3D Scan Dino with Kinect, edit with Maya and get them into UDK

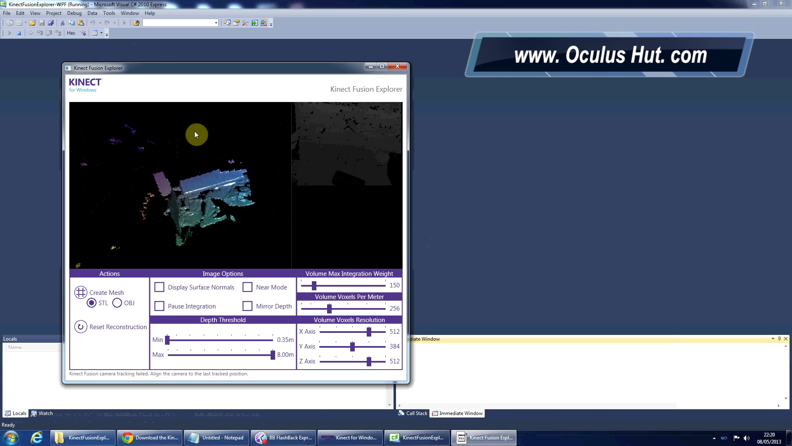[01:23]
So here you've got my desk. And there is a bit of messing around here, actually, whatever you want to capture.